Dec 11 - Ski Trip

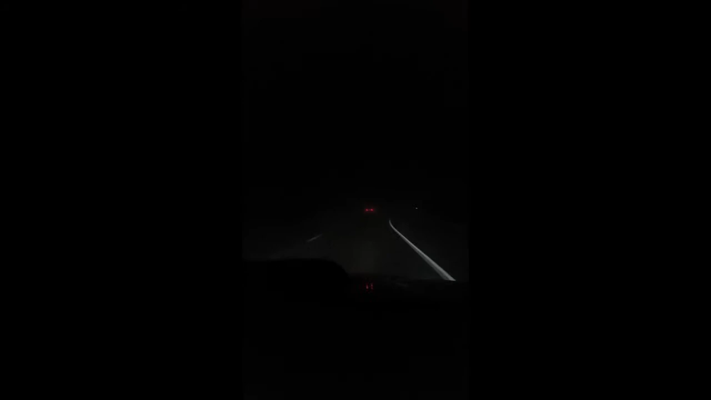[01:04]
Oh man, it's so dark. Yo! It's so foggy. Everyone's scared out of their mind.